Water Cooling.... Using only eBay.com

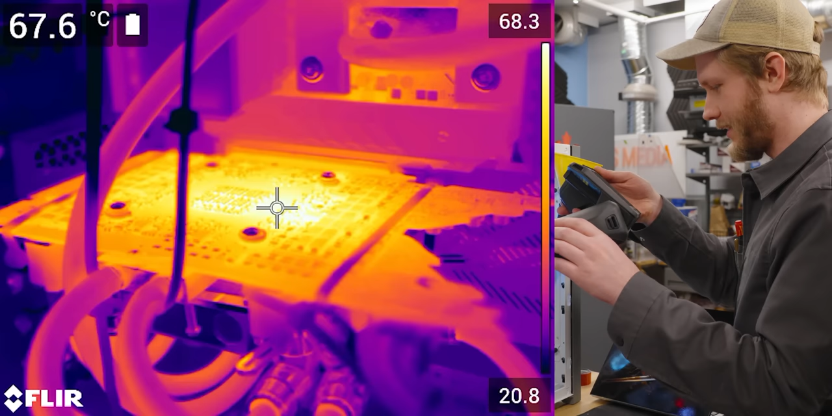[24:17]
On screen: spot 67.6°C
Hottest that I see 66, 67 that's fine. Anything bad under here?
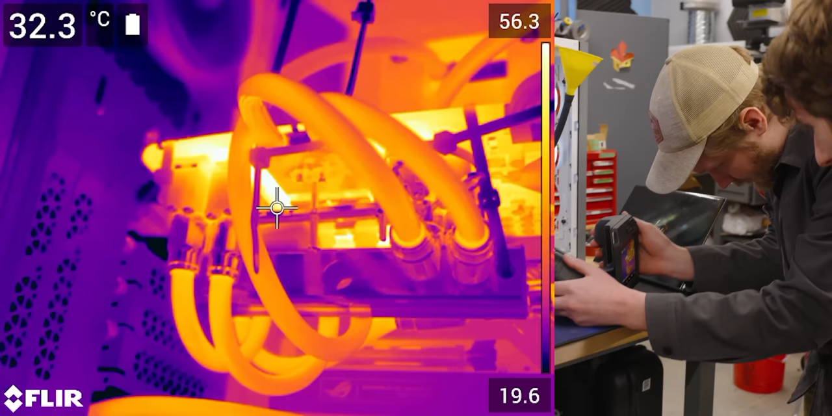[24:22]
On screen: spot 32.3°C
I mean that's going to be hard to spot but it looks like the end of the scale is like 56. Yeah. Doing great.
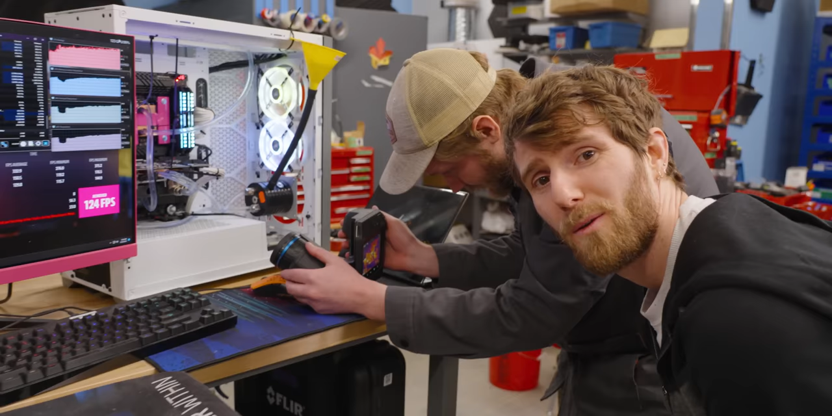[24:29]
With that said the worst parts could be totally covered by blocks right? Because if we have poor contact between our block and the like mountain of thermal pad
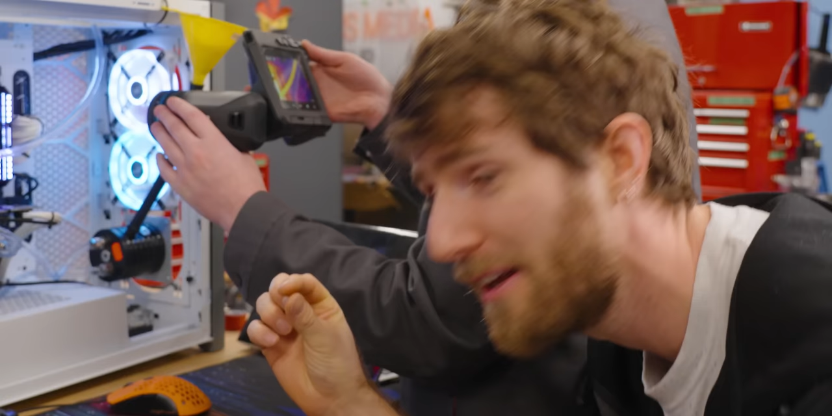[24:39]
and then the heat generating components they could be just sitting insulated under there and we'd have no way of knowing.
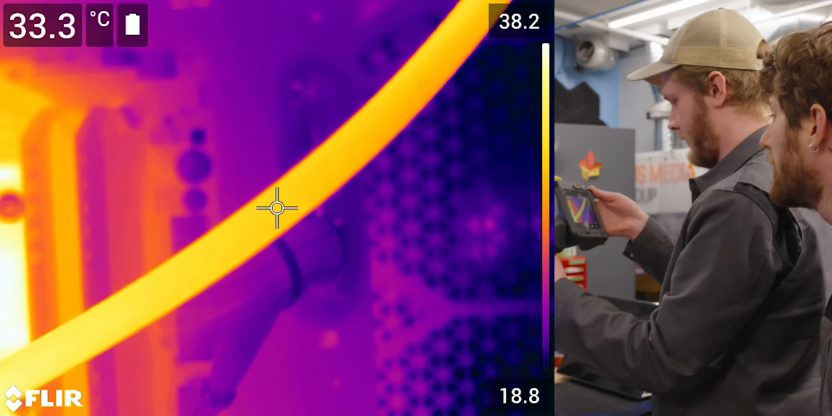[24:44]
On screen: spot 33.3°C
Our water is apparently 33 degrees right now. Not great. Oh wow.
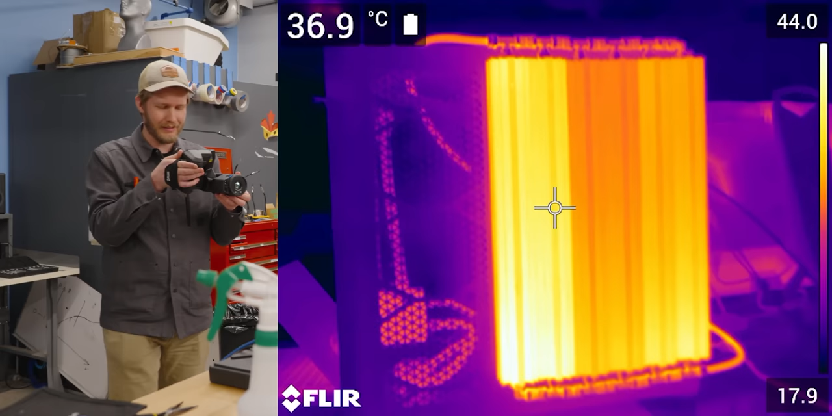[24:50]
On screen: spot 36.9°C
Yeah you can really see which ones are working which ones aren't. So this is at like 42 degrees right now. Yeah.
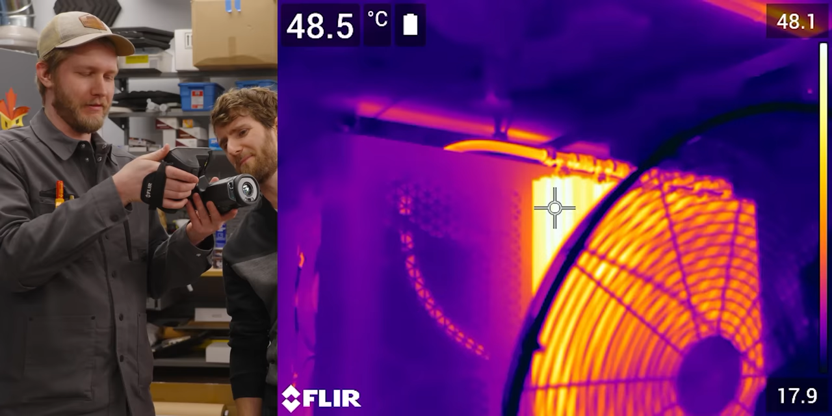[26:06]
On screen: spot 48.5°C
Our radiator had gotten up to 50 degrees. It looks like it's lowering now which is good.